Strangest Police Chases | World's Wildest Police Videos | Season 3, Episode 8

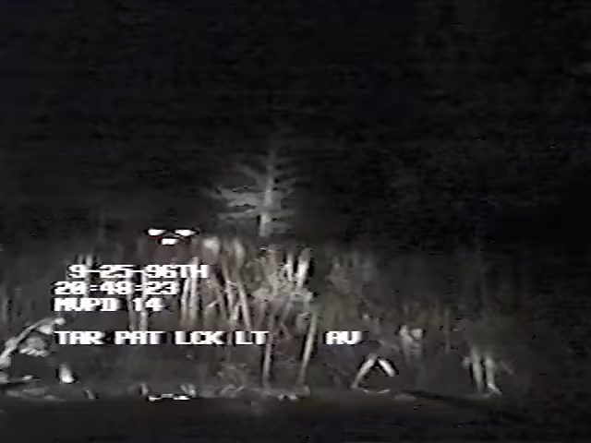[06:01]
But in his alcoholic stupor, he has no idea what's just ahead.
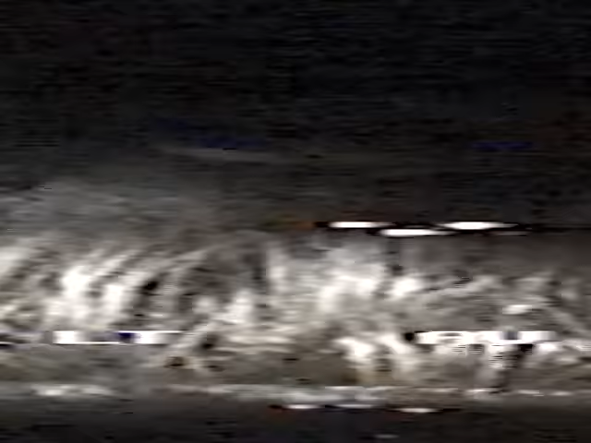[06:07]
Suddenly, the vehicle disappears.
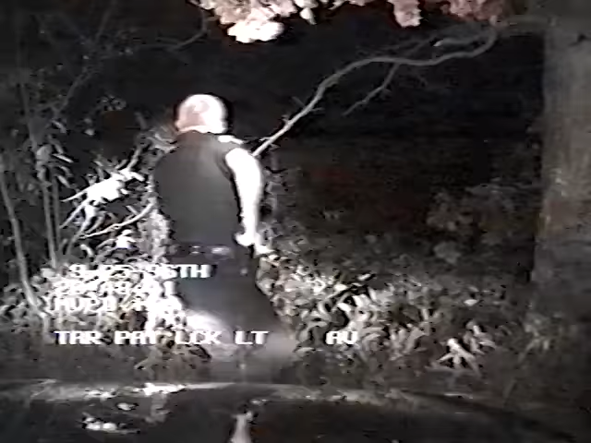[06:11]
It drove off into a creek. The officer makes his way into the gully. Don't move, police officer! And he finds the suspect trapped in his car. Backup units arrive to help rescue the driver.
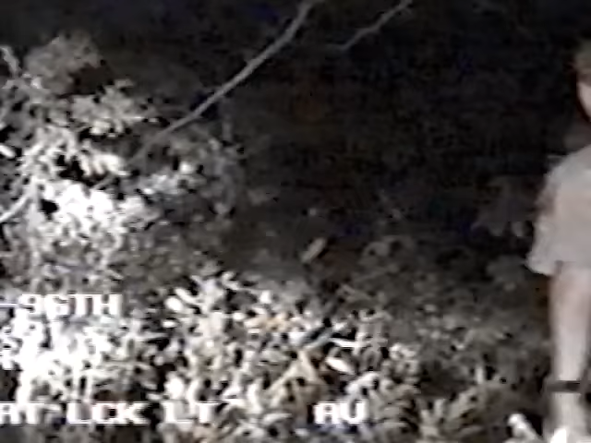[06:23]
His door is wedged by a tree. You won't be able to get out on that side. Moments later, the suspect is pulled from the car. Go ahead and cuff him up.
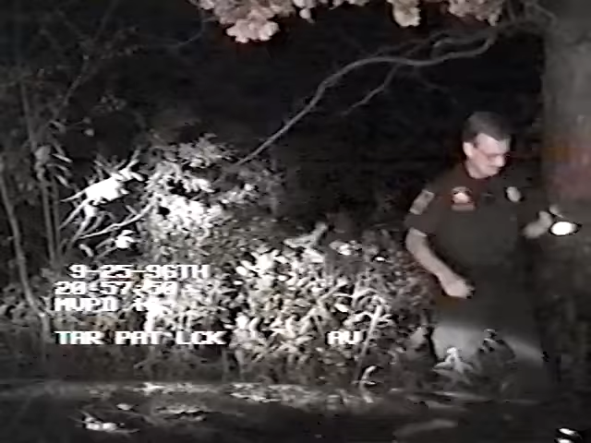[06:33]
How come you just didn't pull over and stop for me, dude? Did I not? I think the trees made you stop.
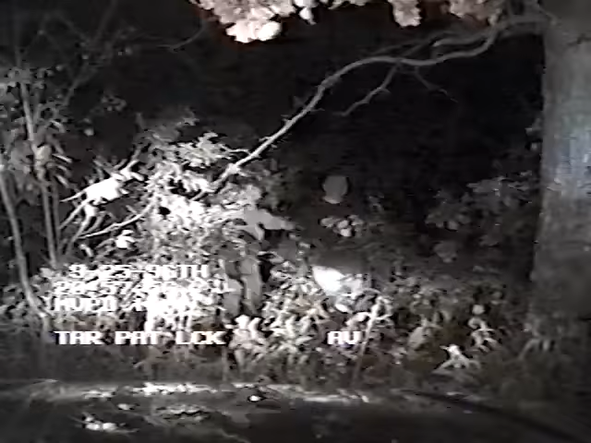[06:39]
It's the end of a chase so bizarre, the officer's glad he has it on tape. Wait, did you see the video of this?
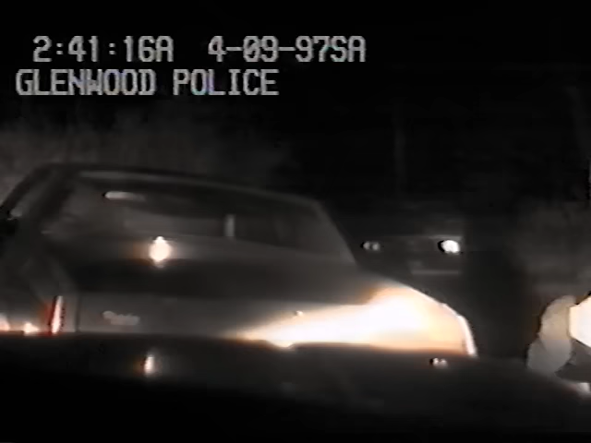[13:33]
Later, the officers release the woman with no charges. But the driver is arrested for driving under the influence and a list of moving violations that is almost as long as the chase itself. When this driver failed to stop, he led police officers on a traffic ticket tour of the area. But this no stopping. Spark dropping. Mailbox hopping drunk driver ended up at the one stop he wanted to avoid most.
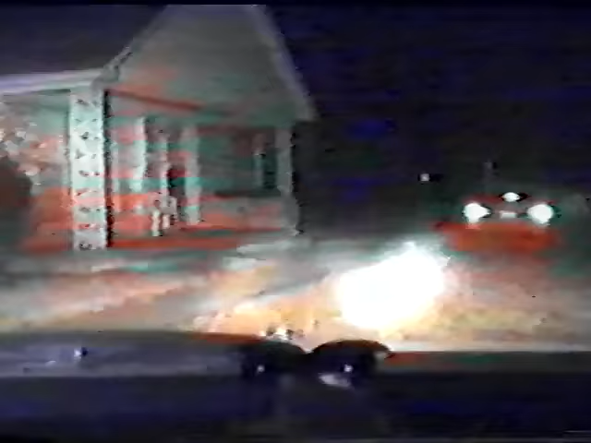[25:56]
Back on the streets, the lead cruiser gets crippled. I got a flat.
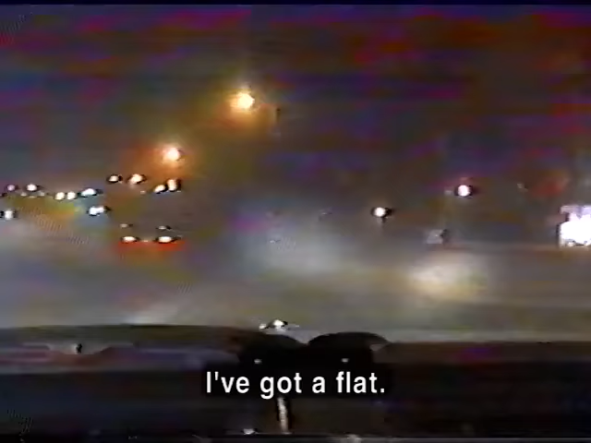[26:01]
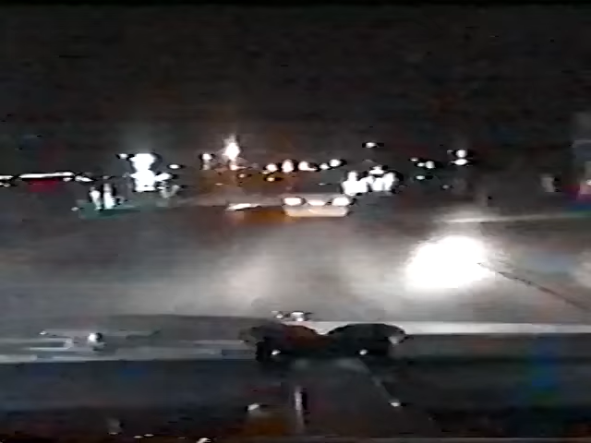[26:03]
But the suspect's advantage disappears when he makes his riskiest move of the night. The reckless man runs a red light and T-bones a passing car. Amazingly, the other driver escapes with no injuries.